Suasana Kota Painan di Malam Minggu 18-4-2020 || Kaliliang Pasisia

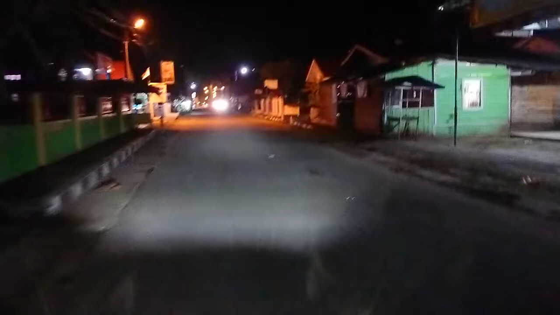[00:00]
warahmatullahi wabarakatuh. Suasana malam di kota Painan
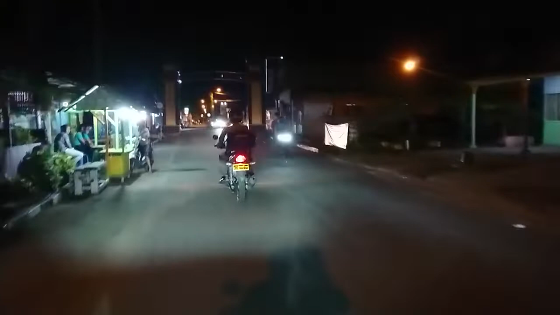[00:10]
malam ini ternyata masih banyak masyarakat yang belum memakai masker. Itu masih banyak yang belum sadar ya bang ya?
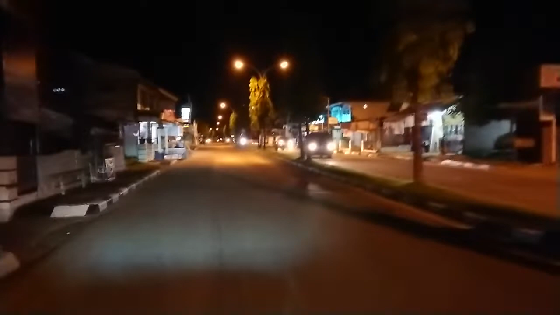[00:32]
Masih ngumpul-ngumpul. Kita mau menuju ke taman sekolah.